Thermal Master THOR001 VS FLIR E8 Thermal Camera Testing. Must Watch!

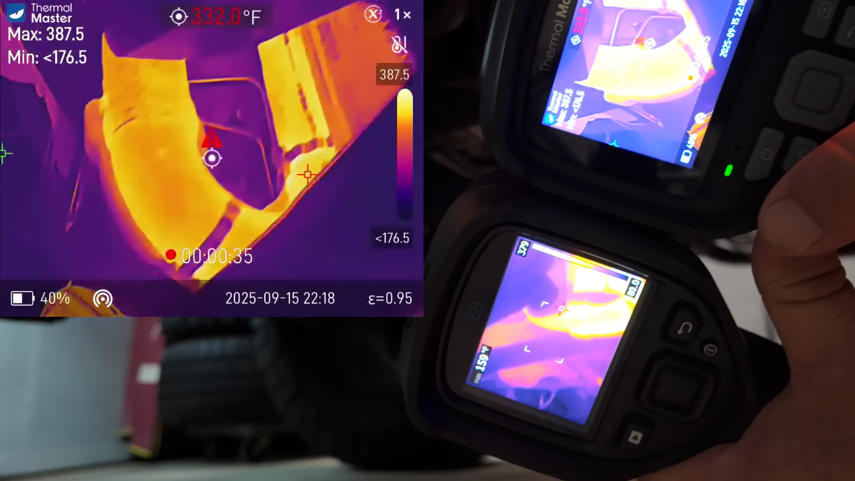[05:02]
It's, you look at the band there, the band in the middle of that bend,
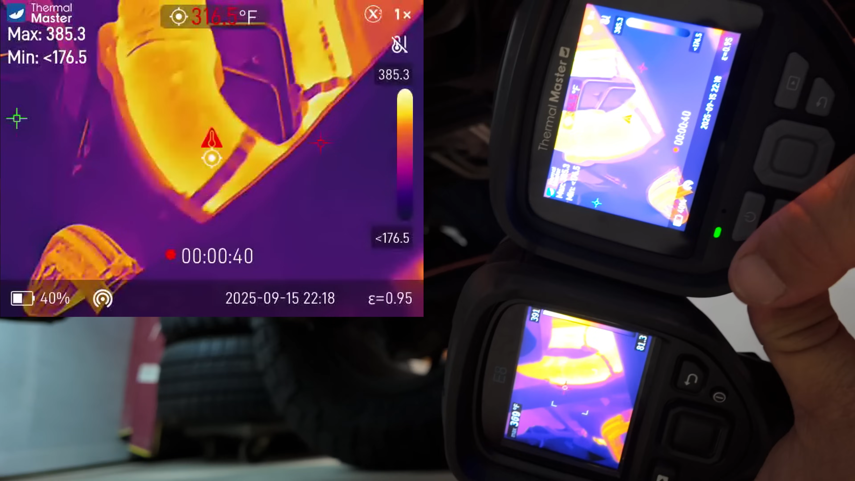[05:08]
you can kind of see a little more detail around the band.
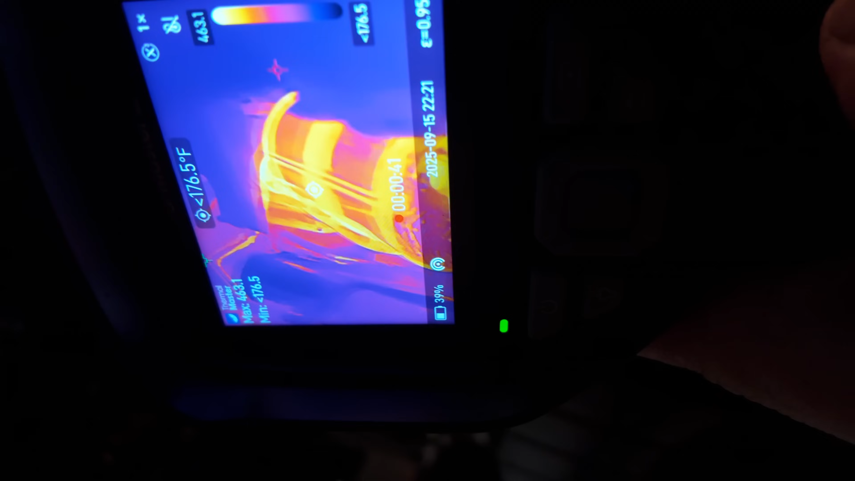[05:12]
This right here is the Thermomaster camera. So you can see the temperatures as we go along.
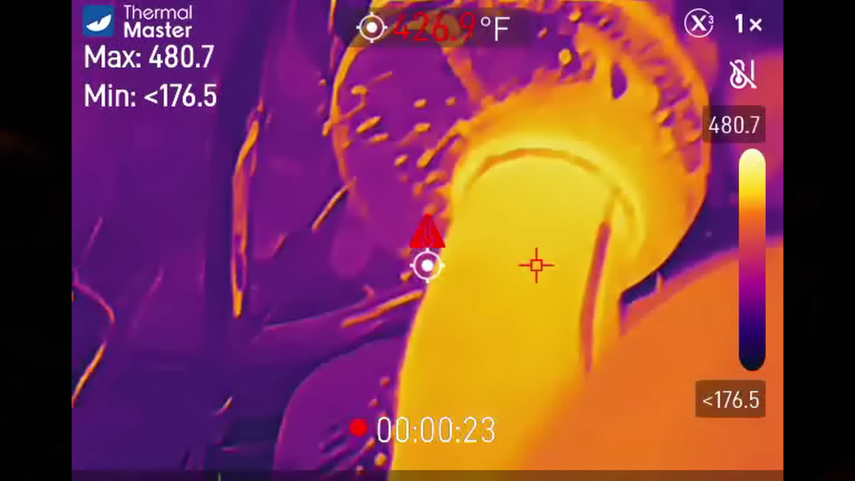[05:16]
On screen: spot 426.9°F
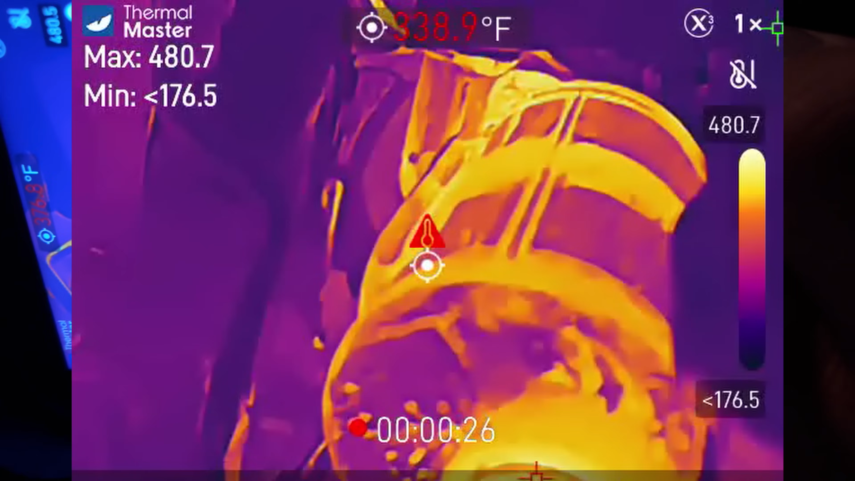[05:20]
On screen: spot 338.9°F
I'm not in auto mode because I don't want it switching back and forth, taking forever.
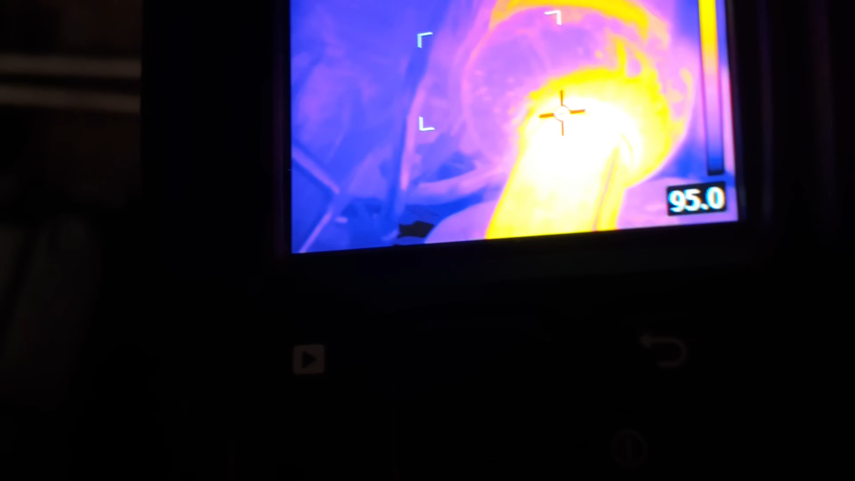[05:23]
Same positioning here. We're looking at it now with the FLIR camera.
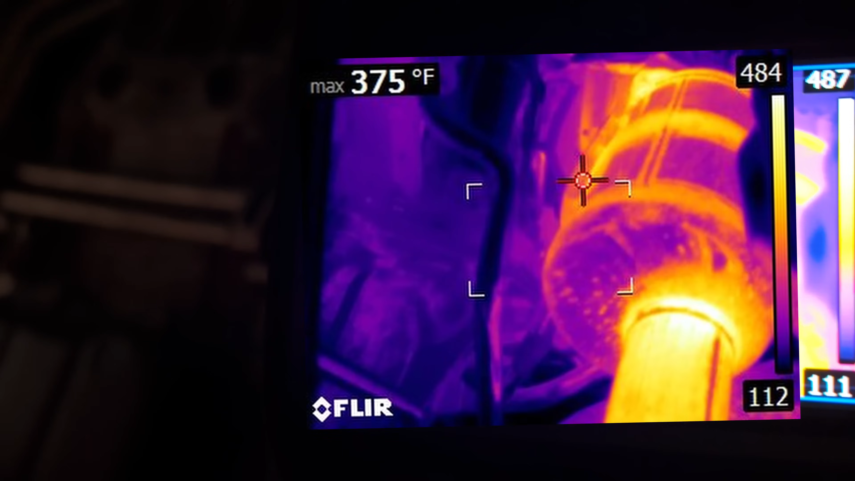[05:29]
On screen: max 375°F
We've already taken a couple pictures and let's see as far as the difference. Is it $2,400 more value here? I don't think so.
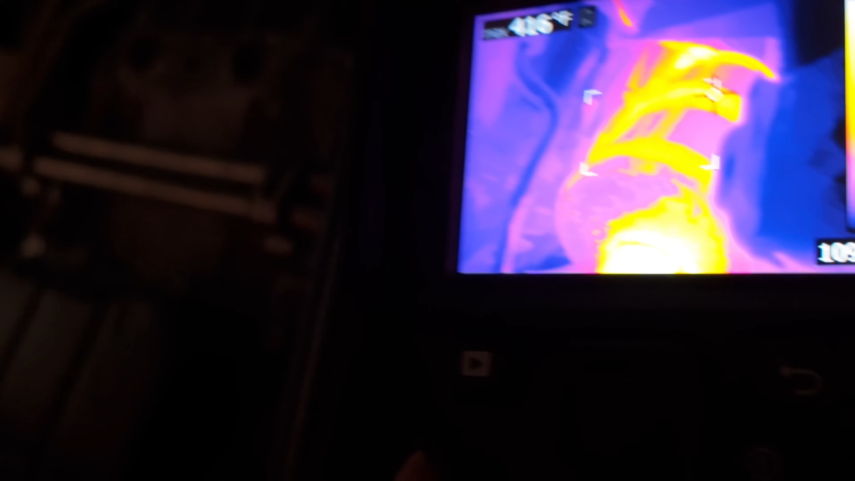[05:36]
I mean, that's entirely up to you.
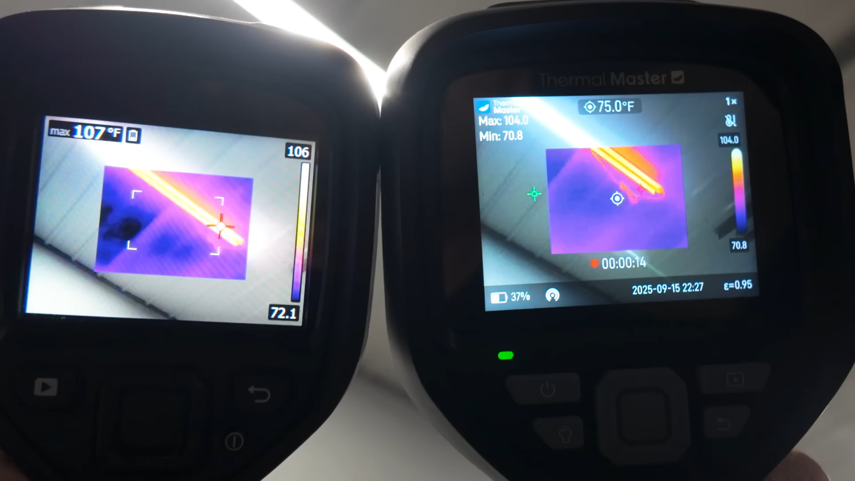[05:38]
On screen: spot 75.0°F
We can look at the LED lighting up there.
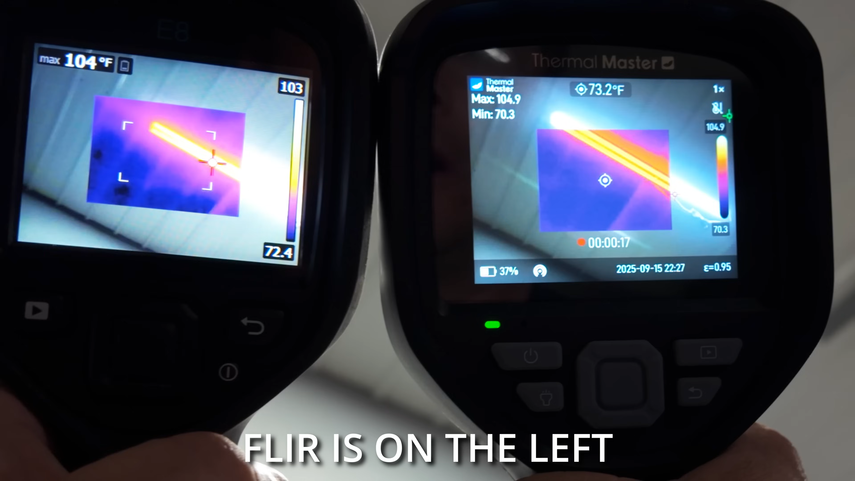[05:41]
On screen: spot 73.2°F
We can see they're both coming in at maximum temperature of 104 degrees. Where I noticed the biggest difference was out here in the outside.
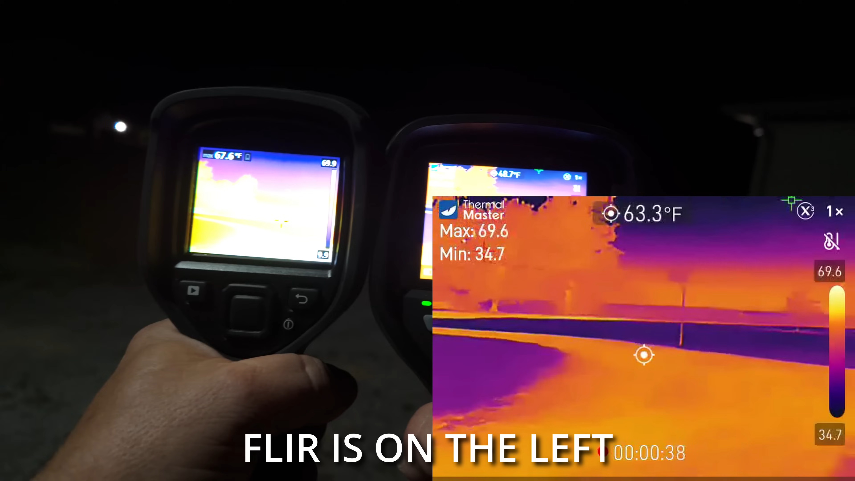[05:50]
You can see the neighbor's trees much, much clearer than what the FLIR sees it.
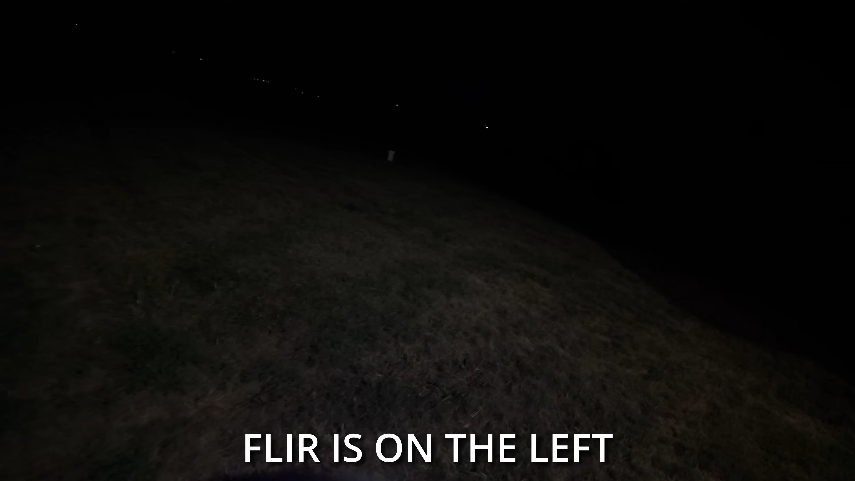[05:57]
I like to do the thermal imaging outside during a nighttime. To me, it just shows up a lot better.
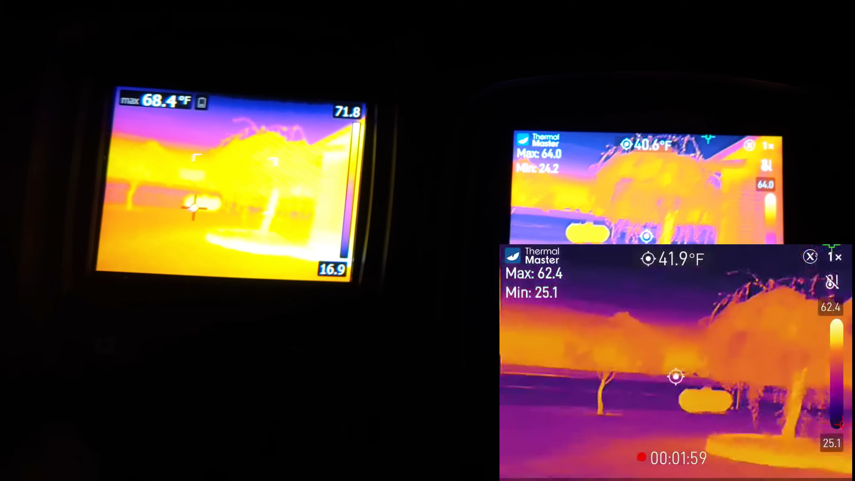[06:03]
We can see here outside the detail of the siding on the actual cameras. It's just more defined.
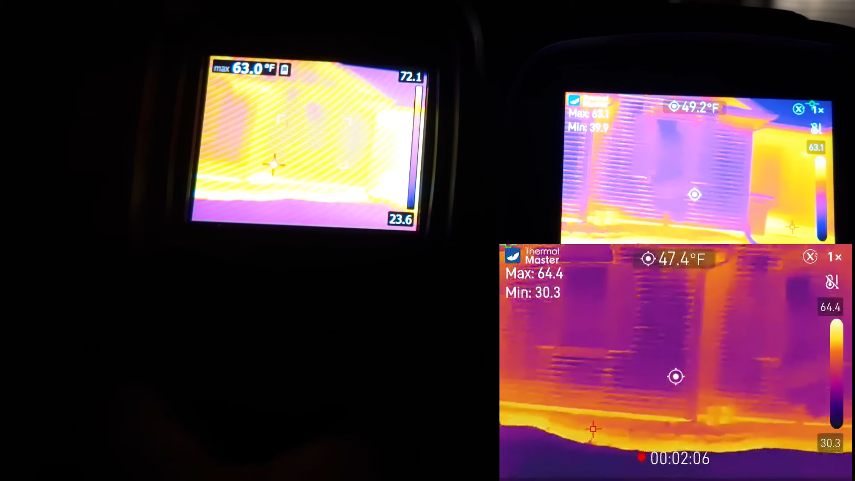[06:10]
You know, you've got to remember the Thermomaster doesn't have that detail that the MSX provides, which we can turn the MSX back on on the FLIR.
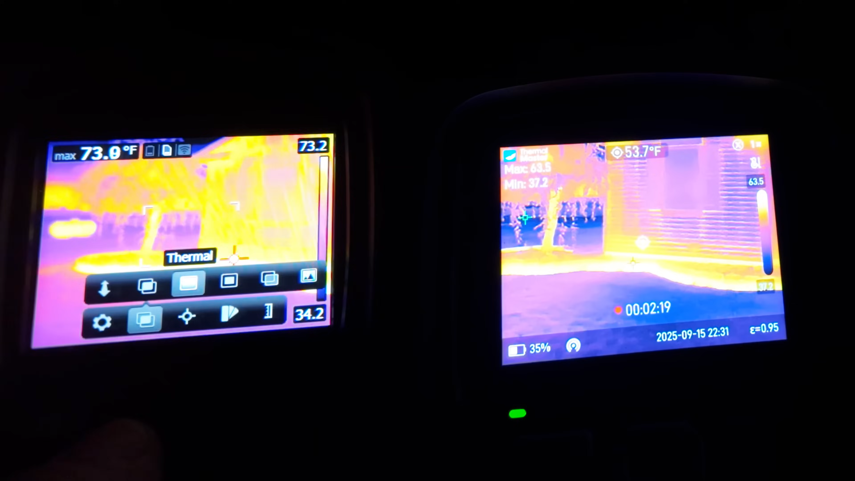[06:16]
On screen: spot 53.7°F
It doesn't do any good when you're at real low light.
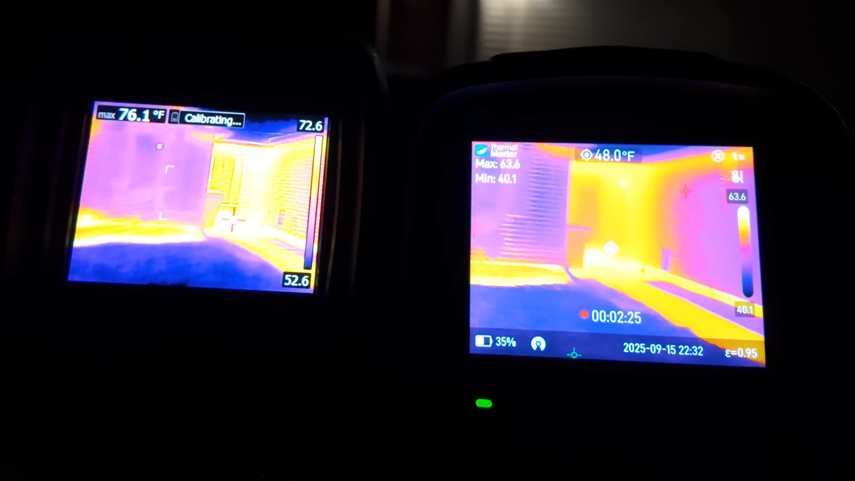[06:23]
So we've got it turned on right there and it's not helping at all.
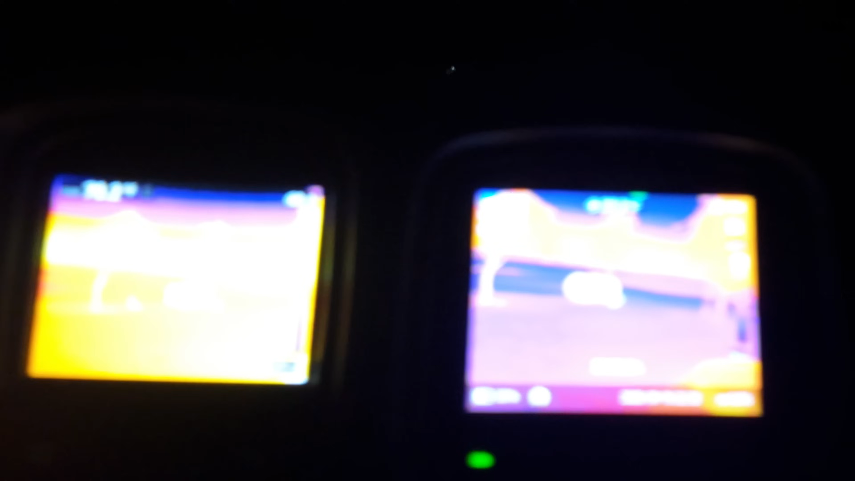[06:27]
You can see my LP tank out here. You can see the level a little bit. You can see a neighbor's house. That neighbor's house is probably about 150, 200 feet away.
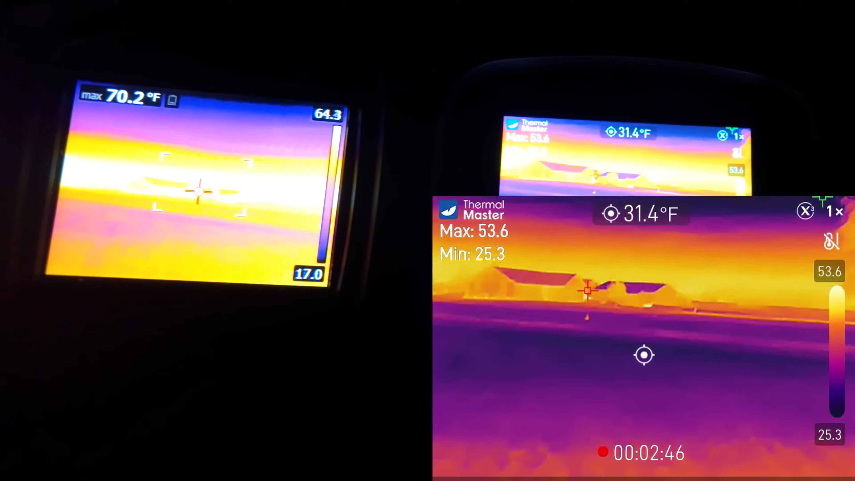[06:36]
The detail of the neighbor's house there, you can see the roof line.
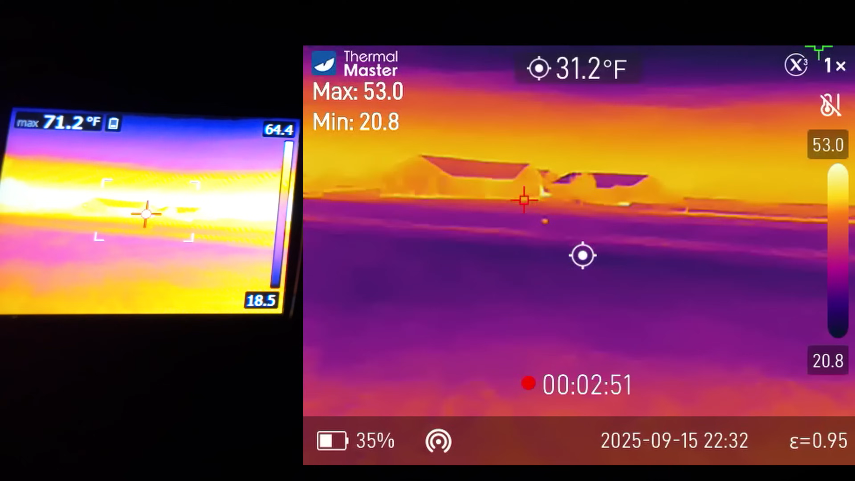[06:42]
On screen: spot 31.2°F
It's just much, much more clear than what the FLIR is. The FLIR is on the left. I'm keeping it on the left-hand side.